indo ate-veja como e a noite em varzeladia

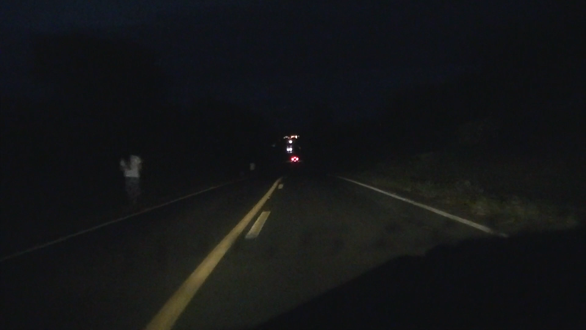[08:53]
É meio perigoso, tem que passar meio devagar aqui mesmo, viu? Arriscado demais. Farol alto mesmo para poder ver. Onde é que tá?
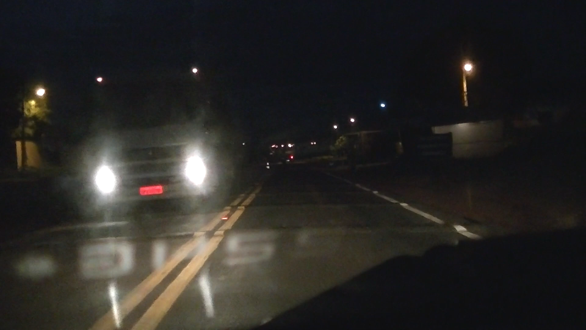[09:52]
Eu só vou até o posto e vou pôr uma gasolina e vou voltar aqui para casa do meu tio. Se eles me parar, vai ser... Olha lá. Aí, ó, parou. Olha o que vai falar.
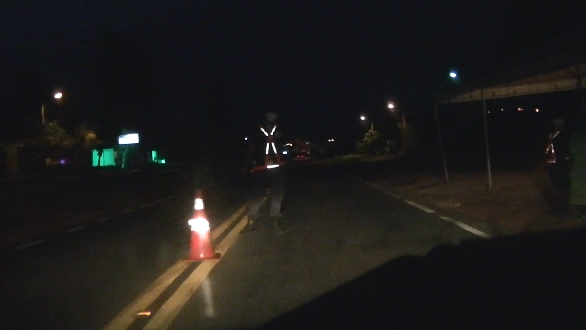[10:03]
Boa noite. Boa noite. Pode seguir. Seguir? Obrigadão, hein? Parou, mandou prosseguir. Mas eles estão certos, estão fazendo a parte deles aí, orientando as pessoas, se aqui a pessoa só entra aqui no...
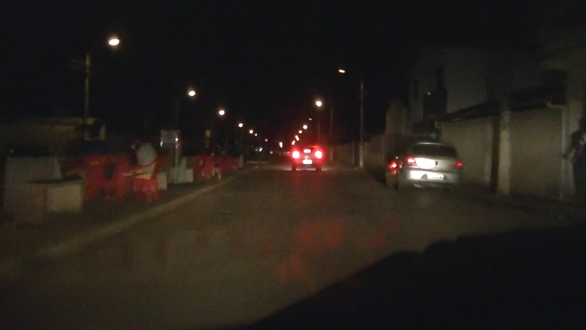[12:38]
Pessoal, coloca umas cadeiras aqui na pracinha. Aqui a noite é muito legal, viu? Pena que não tá podendo ficar muito assim, sabe? Mas só manter o distanciamento aí, dá pra ficar o pessoal nas calçadas aí. Família, né? É família mesmo aí, não é pessoa de fora nem nada não. Porque aqui é o seguinte, o pessoal daqui da região mesmo não tem problema nenhum.